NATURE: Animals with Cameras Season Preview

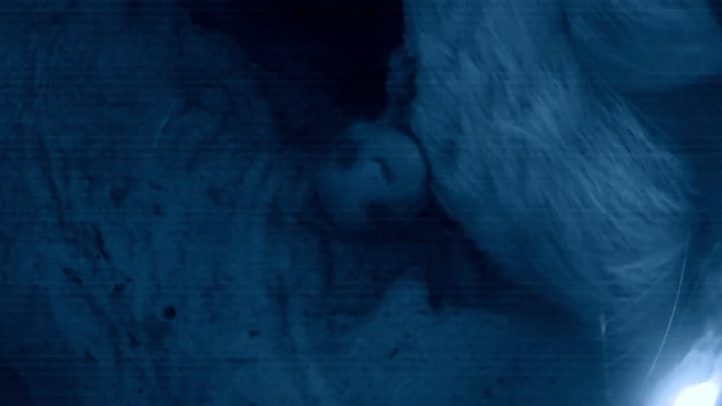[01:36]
Within the burrow you saw these newborn meerkats and you couldn't have gotten that otherwise.